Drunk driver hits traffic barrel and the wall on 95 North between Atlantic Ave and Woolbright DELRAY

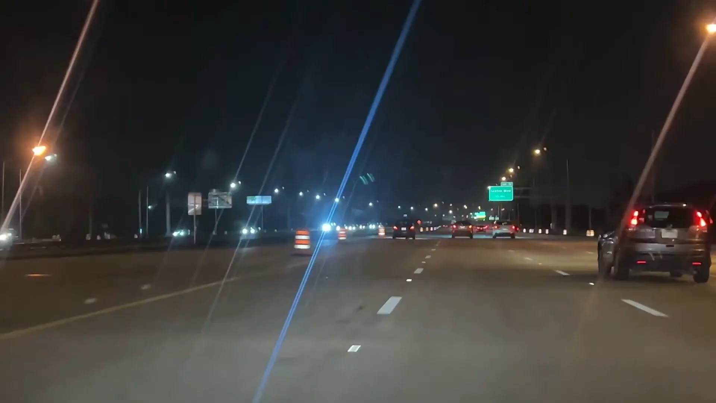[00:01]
guy is driving like crazy here. Oh, he just hit one.